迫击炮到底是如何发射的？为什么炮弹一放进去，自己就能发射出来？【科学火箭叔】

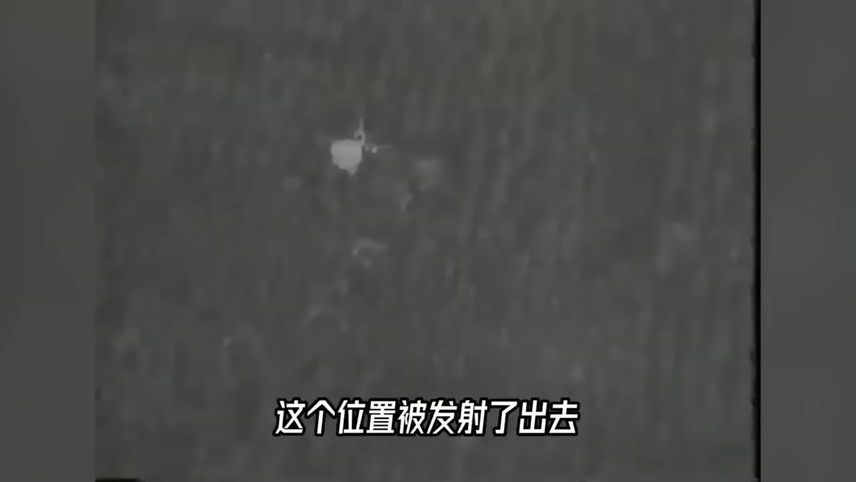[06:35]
它先是直扑目标接着来了一个90度的急转弯准
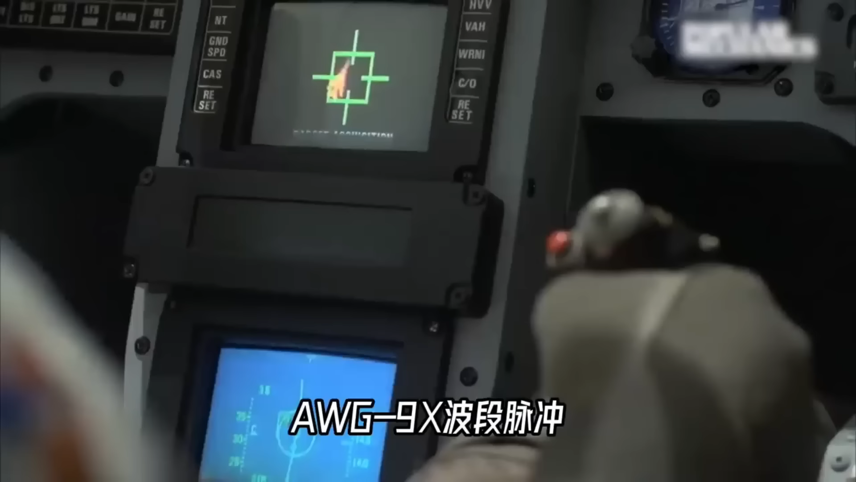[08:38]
X波段脉冲多普勒雷达系统和AIM-54凤凰远程空空导弹了它